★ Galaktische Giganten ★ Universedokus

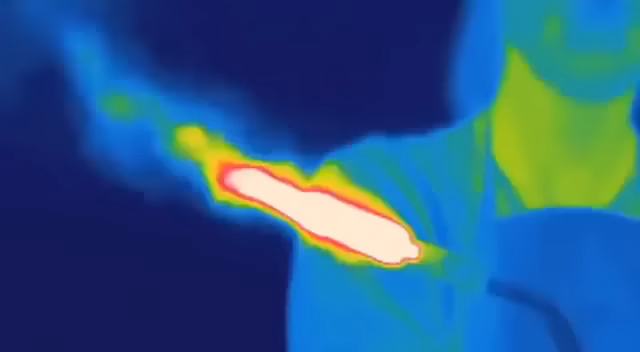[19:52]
Im sichtbaren Bereich sieht man eine kleine blaue Flamme,
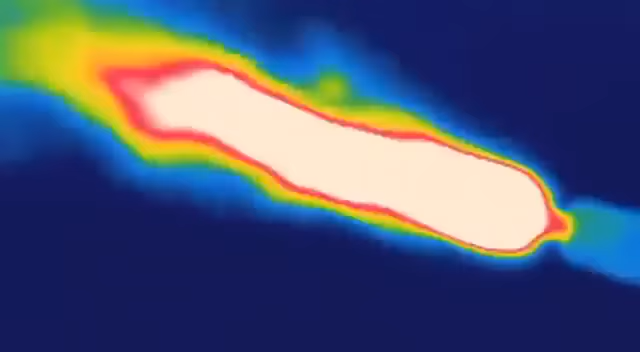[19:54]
aber im infraroten Bereich sieht man, dass die Hitze des Schweißbrenners viel weiter reicht.
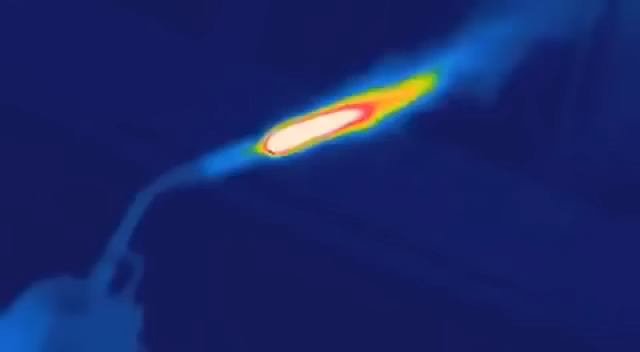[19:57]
Ähnlich ist es bei den Radiostrahlen.